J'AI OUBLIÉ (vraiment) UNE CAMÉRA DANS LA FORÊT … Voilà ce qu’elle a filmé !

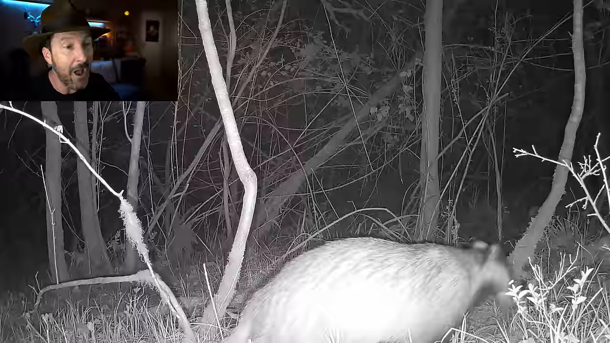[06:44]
On a un blaireau qui vient rendre visite à la caméra. Alors, c'est un véritable autoroute, cet endroit. Il y a beaucoup d'animaux, vous allez le voir. Et le blaireau fait partie des gens qui... Des gens... Des habitants de la forêt qui aiment bien traverser cet endroit-là. Il passe devant la caméra, il s'éloigne et tendait l'oreille. Il fait le tour, il est hors champ et il vient renifler l'objet.
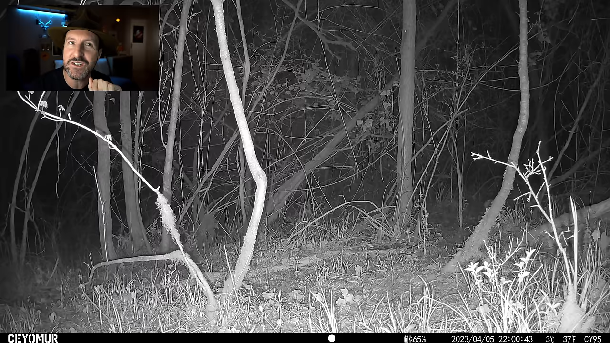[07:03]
La caméra. Les blaireaux sont très curieux.
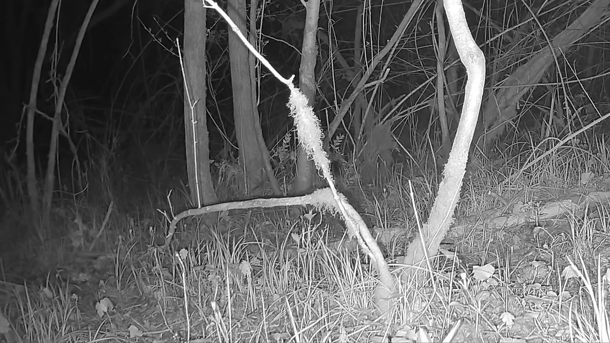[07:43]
On regarde à nouveau. Il y a comme... Voilà, une silhouette un petit peu étrange qui passe furtivement devant la caméra. Quelque chose d'un petit peu vaporeux. Les amis, j'ai souvent eu affaire à ce genre de phénomène avec les caméras de chasse. Il s'agit probablement... Vous allez être déçus. Non, ce n'est pas un fantôme dans la forêt. Du moins, je ne le pense pas. Il s'agit probablement d'une toile d'araignée. D'ailleurs, lorsque je suis revenu chercher la caméra, il y avait beaucoup de toiles d'araignée dessus.
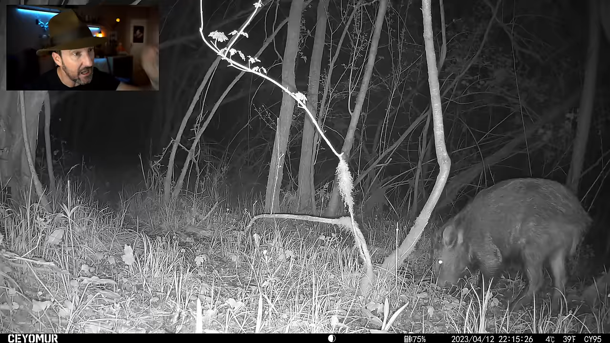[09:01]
Regardez, un sanglier. Et c'est assez important pour que je le souligne, je n'ai pas filmé très souvent les sangliers. C'est plutôt rare, c'est surprenant pourquoi. En tout cas, là nous avons un petit, visiblement, ce n'est pas un adulte. Et je vous dis que c'est un petit parce que regardez l'image d'après, quelques minutes plus tard, on a un mâle, visiblement, qui passe assez vite. Donc il est beaucoup plus gros que le premier. Et il reste à bonne distance en train d'observer la caméra. Est-ce qu'il l'a vu ? Est-ce qu'il l'a senti ? Toujours impressionnant, ses yeux comme ça dans la nuit. C'est un petit peu effrayant.
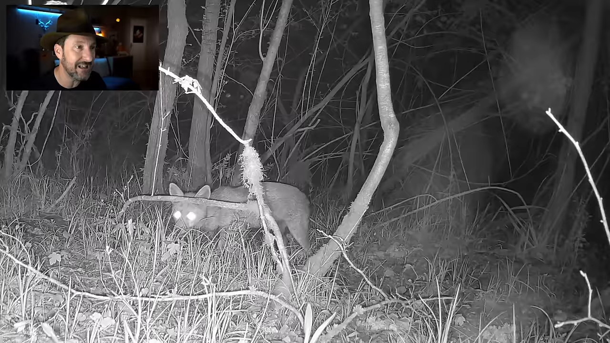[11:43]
Dix jours ont passé, les amis, dix jours. Et personne ne s'en est préoccupé jusqu'à cette femelle renard qui s'est enfin décidée à venir les manger. Elle les a senties, elle a la truffe au sol et vous le voyez, elle est en train de boulotter ces croquettes qui doivent être bien ramollies. Ça ne doit plus être très très bon après dix jours. Mais voilà, elle est en train de les manger, il n'y a aucun doute, c'est vraiment les croquettes. Mais c'est fou que personne ne s'en soit préoccupé depuis dix jours. C'est comme ça. Quelquefois, vous le voyez, il faut laisser les choses se faire dans la nature. Alors, vous voyez cette attitude un petit peu baissée comme ça. Je pense que c'est une femelle puisqu'elle fait pipi comme une femelle.
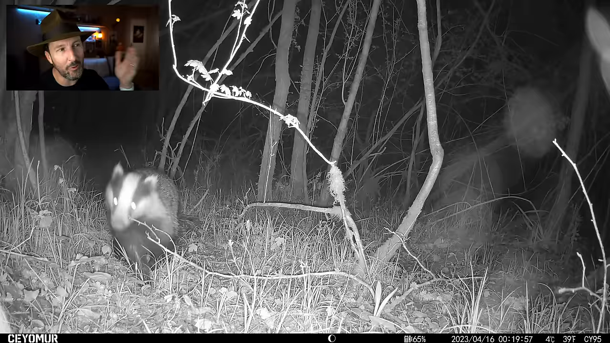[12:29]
C'était le premier à passer devant la caméra et il finira par clôturer cette session exceptionnelle d'observation. Notre ami le blaireau repasse, donc il faut quand même rappeler que ça fait douze jours qu'il était passé la première fois. Donc, vous le voyez, des cycles longs comme ça avec ces caméras permettent des observations dans la durée et c'est super intéressant parce qu'on voit les cycles de vie des animaux on voit toutes les espèces défiler. C'est absolument incroyable. Et là, une dernière observation, un indian à fraises dans son environnement naturel. Ça vous permet cette image de mesurer l'échelle des animaux.
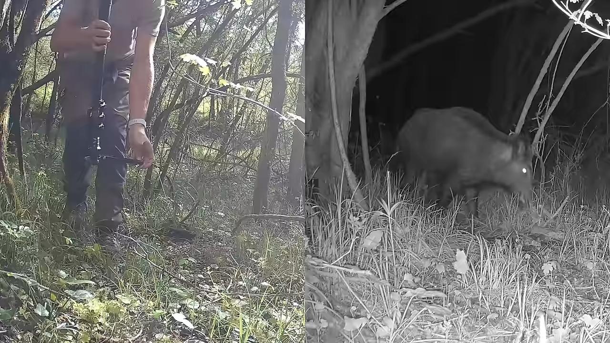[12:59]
Vous voyez le sanglier m'arriver visiblement au genou ou à mi-cuisse. Donc, c'était pas un petit animal.